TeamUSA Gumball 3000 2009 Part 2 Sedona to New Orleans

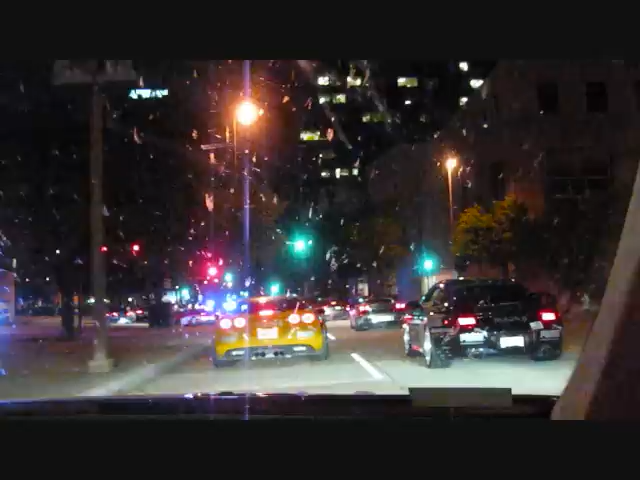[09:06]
Police escort going to the hotel from the Superdome. Here, look at the Superdome. It's right behind me. That is the Superdome.
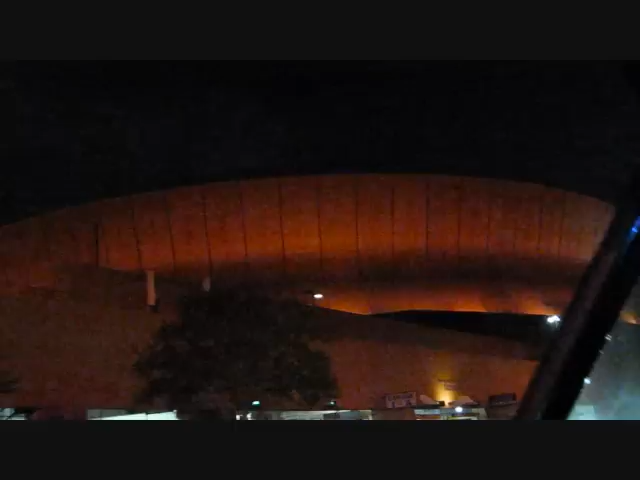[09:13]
And, we have a CA next to me.
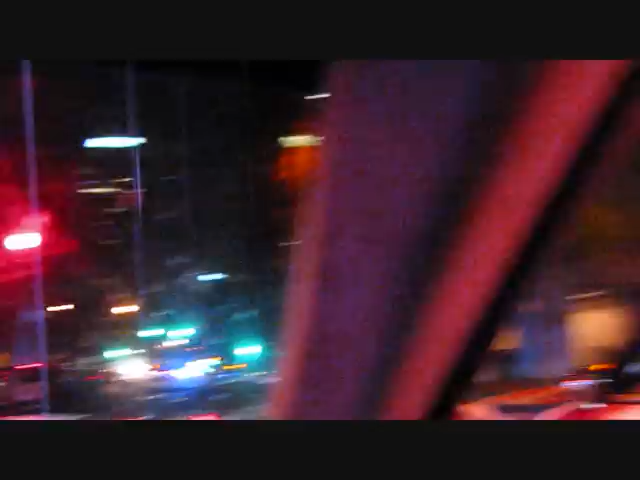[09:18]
Corvettes, Porsche. And we have cops all over.
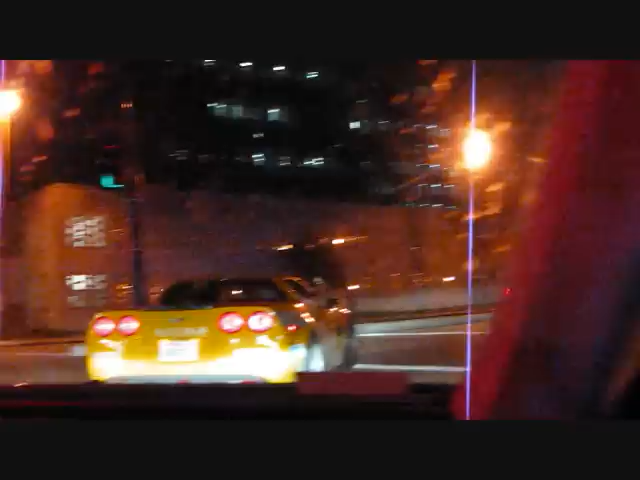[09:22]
Police escort. It's the finest form.